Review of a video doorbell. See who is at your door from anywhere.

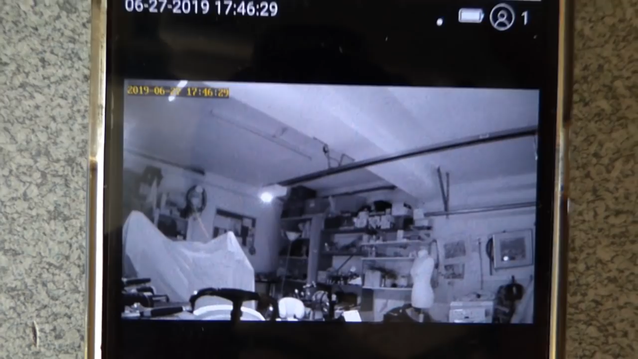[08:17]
It's completely pitch black. In there. Right. Just so you can see. Only at night time.
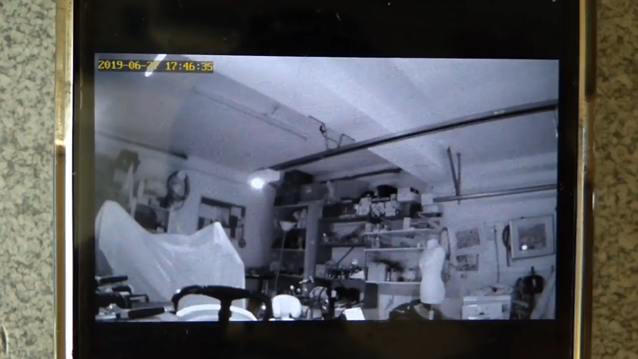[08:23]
I've loads of lights. Turn on. Out the front. So you're never going to get a true test. Of it's night time capability.
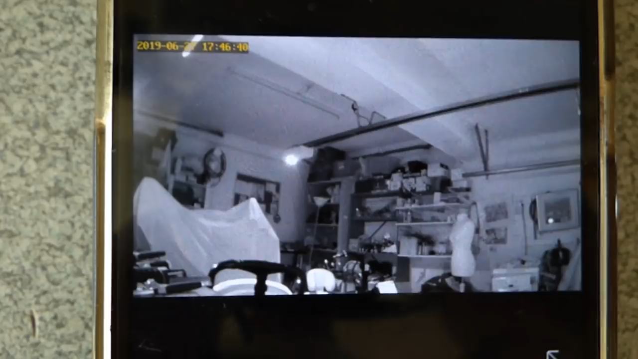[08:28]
But. That is one there. As you can see. Pretty clear. And good overall.
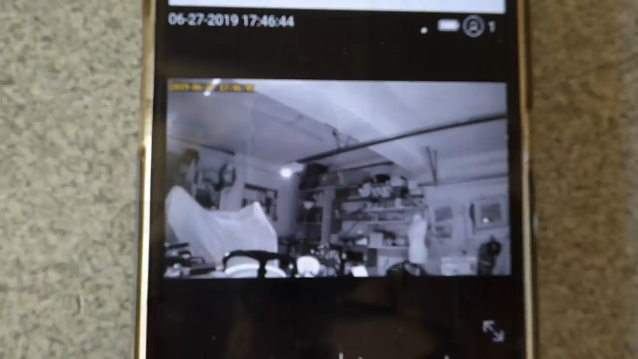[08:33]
So. There we are. Something that's. Very useful. In my opinion. I think it would. Suit a lot of people. Especially.